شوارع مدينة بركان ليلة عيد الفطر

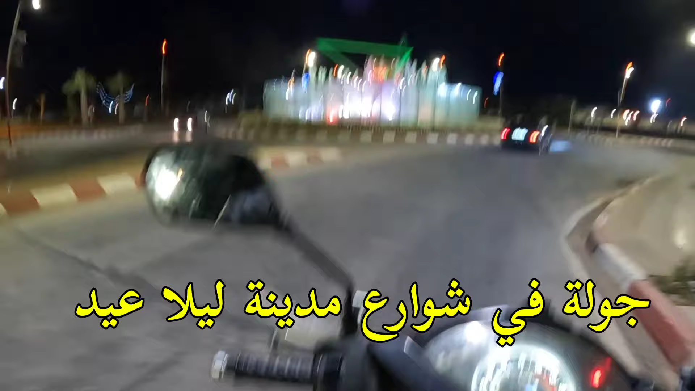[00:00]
ديال عطات واحد الجماليه زوينه للشارع ما شاء الله، يعني خدموها مقير.
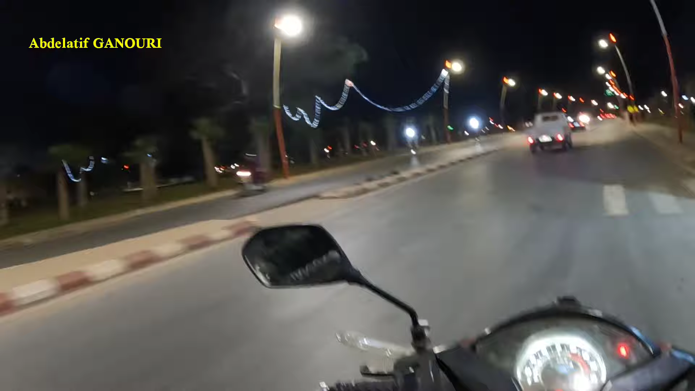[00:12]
خوتكم الله يحفظكم، عيدكم مبارك سعيد، باش ما تمنيتو ان شاء الله في الصحه والسلامه. حنا كنتواجدو الان في على قنطره واد الشرعه، قنطره واد الشرعه،
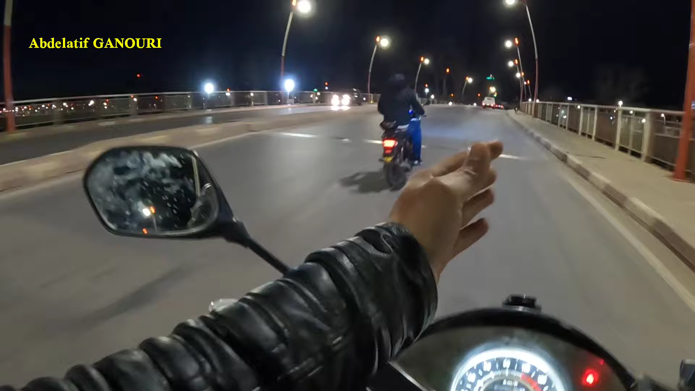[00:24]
غادي ندير لكم ان شاء الله واحد الجوله خفيفه باش تستمتعوا معنا بهذه الجوله الليليه، ليله عيد. كلشي فرحان، كلشي مسرور ما شاء الله. نتمنى من الله يكون هذا الشهر مغفره من الذنوب، اواخره عتقكم من النار.
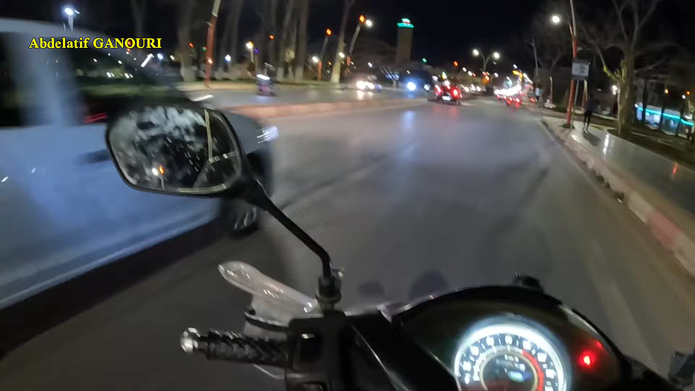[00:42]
اذا كما كتلاحظوا السيركيلاسيون ديال مدينه بركان هذه العشيه هذه كان شويه سيركيلاسيون بزاف، الناس كما كتعرفوا يعني بالنسبه للنهار الصباح كان شويه خاويه الدعوه. السيركيلاسيون عامر بالنسبه لمدينه بركان في العشيه، وحتى الليل كما كنشوفوا حنا يعني
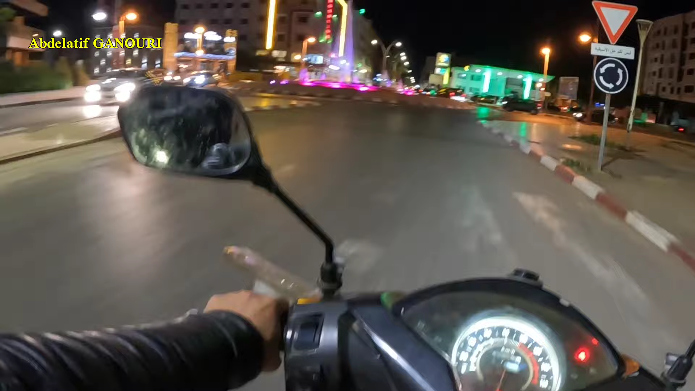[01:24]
نوقفوا هنايا يعني ندير واحد الصوره تذكاريه عاود لهذا المنظر الجميل،
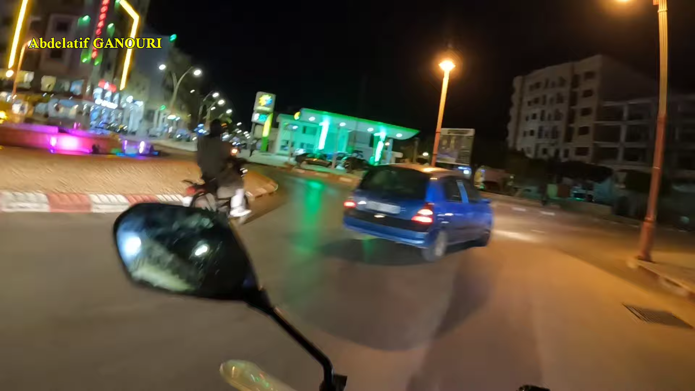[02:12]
اوتيل روزالينا اسباني، الشارع الكبير، نجوم،
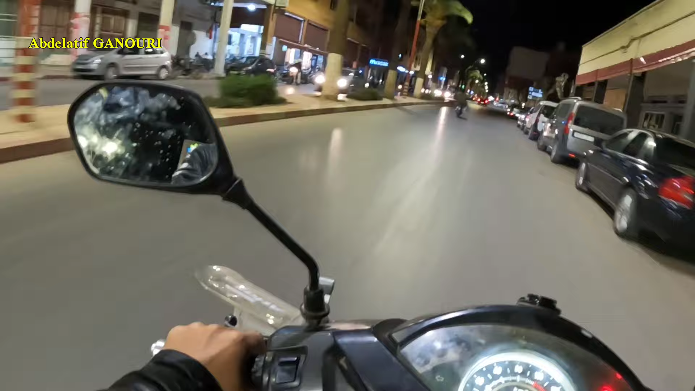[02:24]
وسط المدينة اتجاه راس الماء. تحية الناس كابدولو، تحية الناس الناظور، تحية الناس وجدة، الناس الغرب منطقة الشرقية، الناس الغرب، الناس كل الناس الجالية،
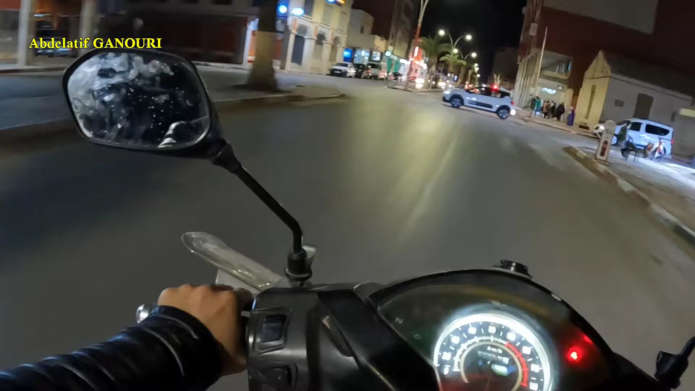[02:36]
تحية الناس الجالية والجالية.
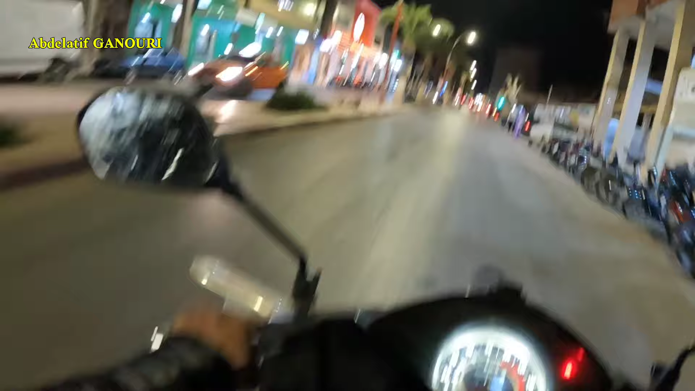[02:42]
إذا غادي ندير واحد الجولة عند الليمونه، غادي نوليو نطلعو عاود من جديد باش نشوفو الدعوه في دايره تما. حي الحسني، حي المسيره، وسط المدينه، والذهب
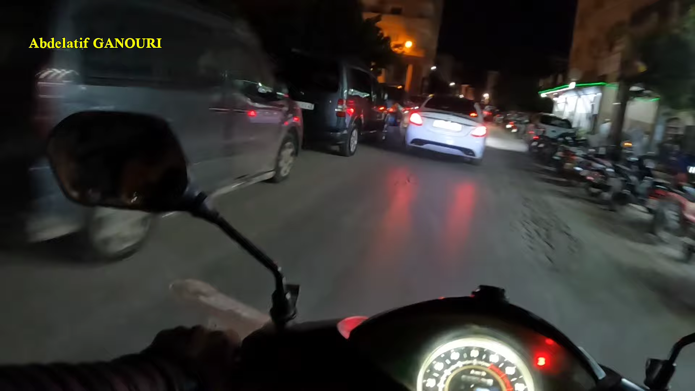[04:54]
الشارع هذا مسكين كاع مظلم، راه غادي يصوبوه إن شاء الله، غادي يولي تا هو عريض
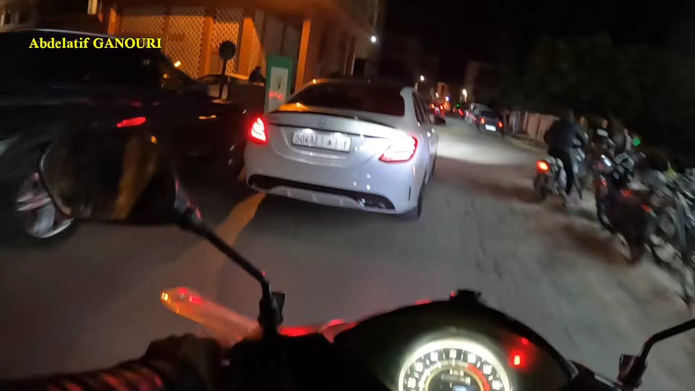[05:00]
وعنده الاضاءه ديالو، ولكن ما عرفناش فوقاش.
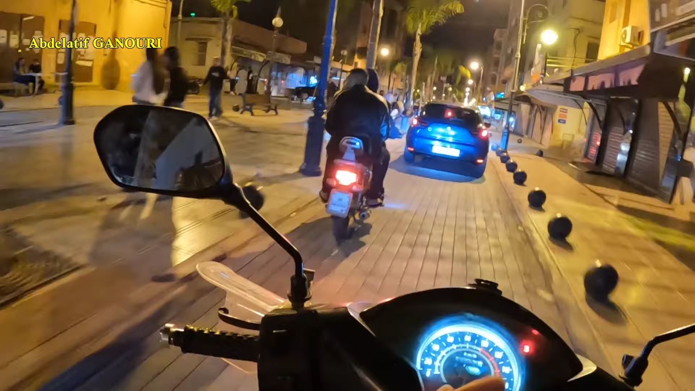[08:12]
دائما صورة تذكارية في شارع ابن سينا.